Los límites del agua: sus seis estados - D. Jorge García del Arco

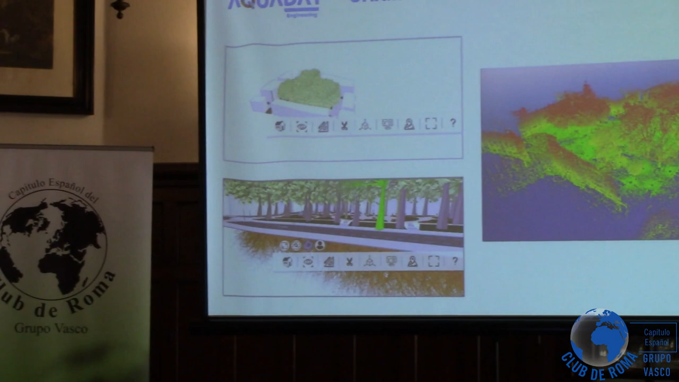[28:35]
Por centímetros La ubicación Las raíces no son exactas Todavía no tenemos El resultado De la campaña de geofísica Las ramas No son exactas Pero la ubicación Sí Y la navegabilidad Para ver Incluso el inventario De todos los elementos Que tiene
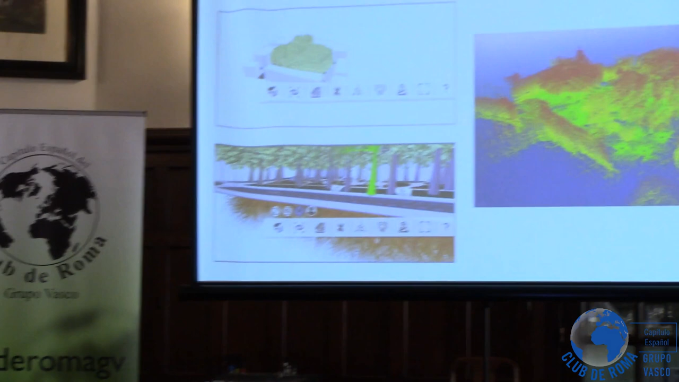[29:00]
Pero igual Lo que te apriete Da mucho detalle Y los que son Responsables por escales Pues es de utilidad Ver la evolución De las ramas Hay seis
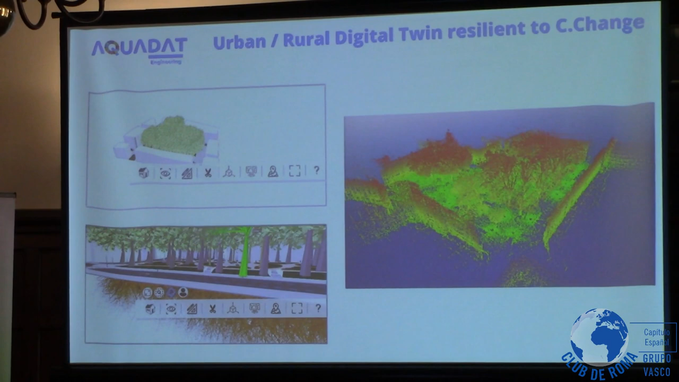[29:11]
especímenes De todos los elementos Que están De todos los árboles Que están en este parque Que probablemente Hay que tomar Alguna decisión